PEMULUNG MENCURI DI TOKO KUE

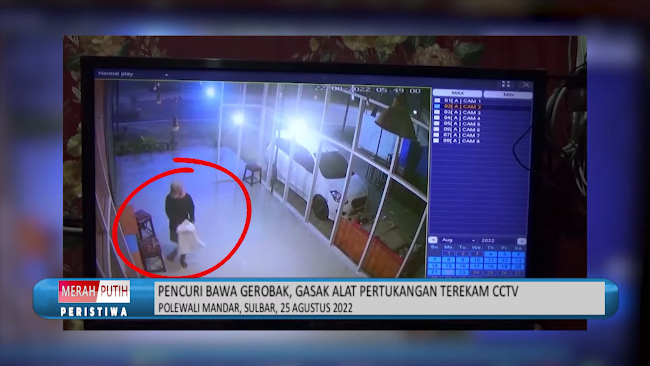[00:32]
Ia langsung menuju salah satu sudut toko tempat barang-barang yang sudah diincarnya, yaitu alat-alat pertukangan yang nilainya diperkirakan jutaan rupiah.